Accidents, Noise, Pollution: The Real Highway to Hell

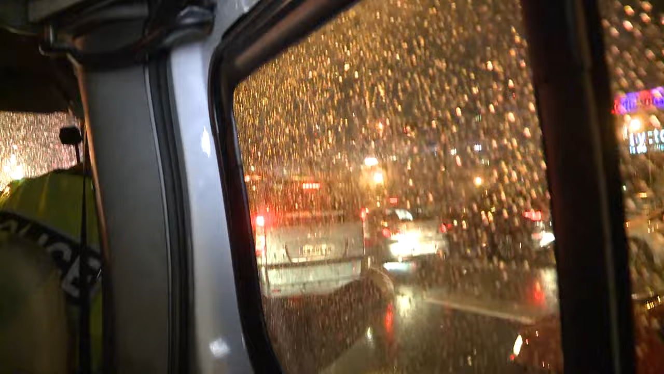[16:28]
Lower the windows. Are you all right, sir? Are we not bothering you at all?
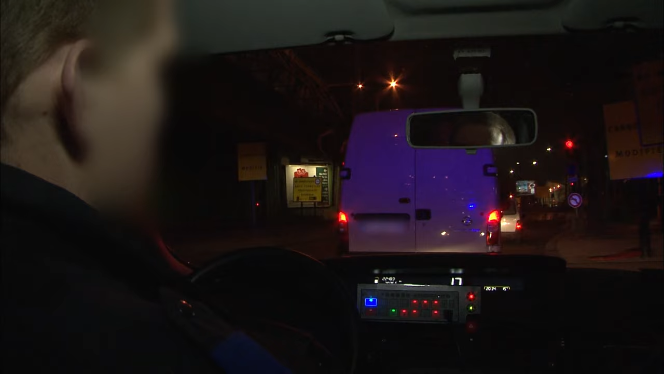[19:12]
You stop at the lights, you speed up the hazard lights, and you cut off the ignition.
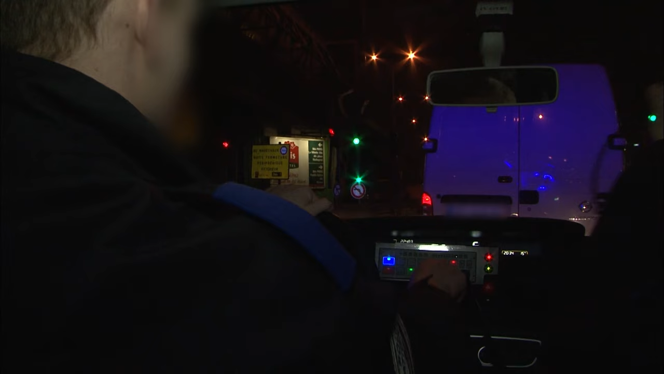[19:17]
Inexplicably, the man starts again.
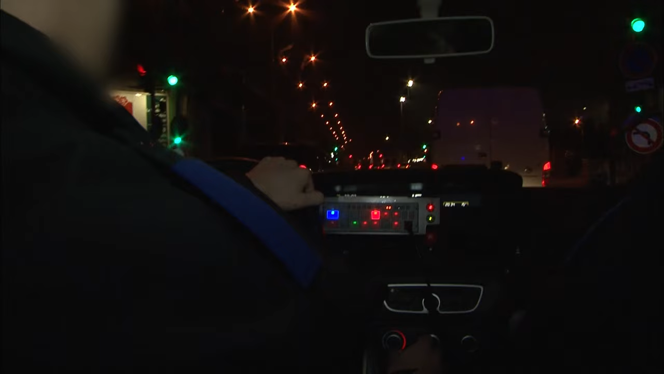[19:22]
You just passed the lights. I asked you to stop there. The common control turns into a chase.
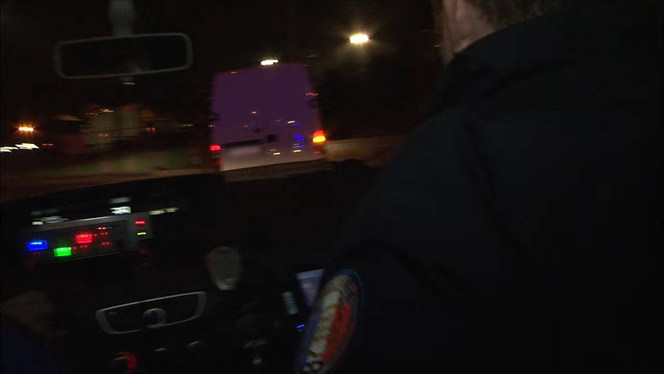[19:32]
The driver flees to the nearby suburbs. The police are in his way.
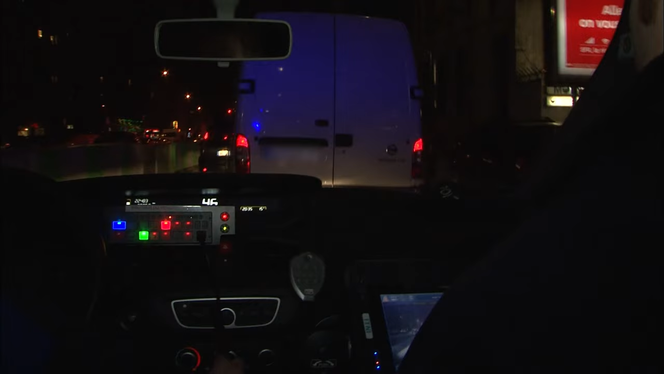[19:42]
We are faced with a refusal to comply. The individual went to the suburbs. He is driving a Nissan vehicle number 861.
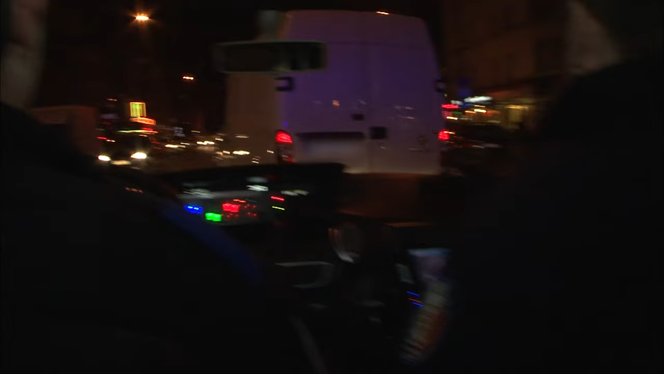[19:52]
To evade the police, the man does not hesitate to burn the fires. Launched at more than 70 kilometers per hour in the city center.
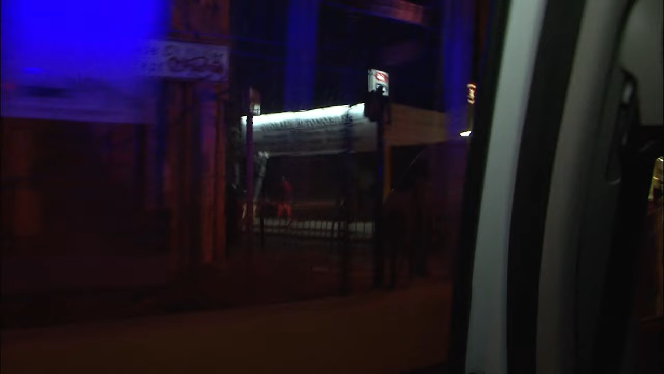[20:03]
Go to left.
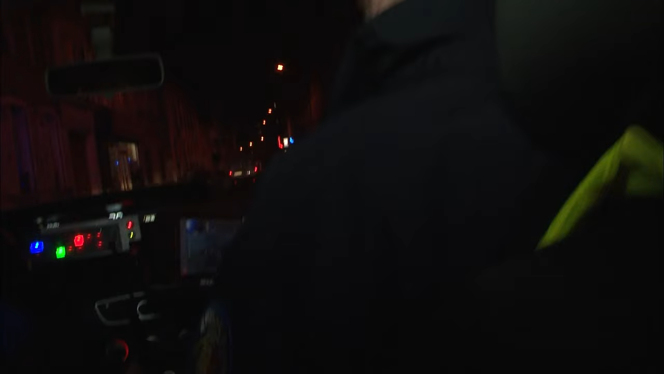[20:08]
It's good. It's okay. Drive. At this speed, a serious accident can happen at any time.
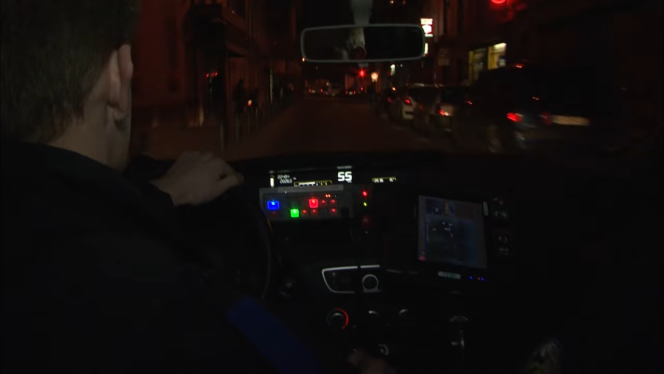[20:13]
Attention. Attention. The police need to slow down. The fugitive takes the opportunity to get ahead.
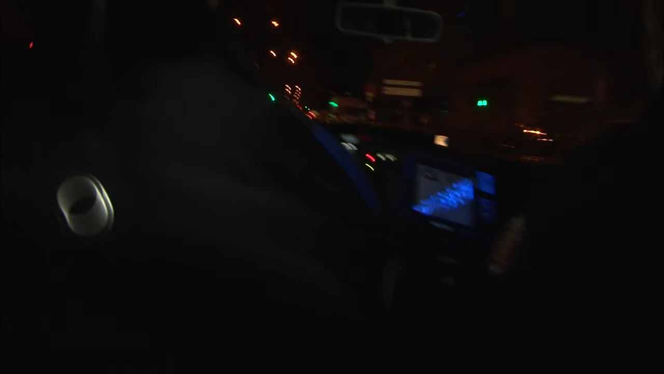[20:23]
Right. Here, here, here. All right. The driver is always in front.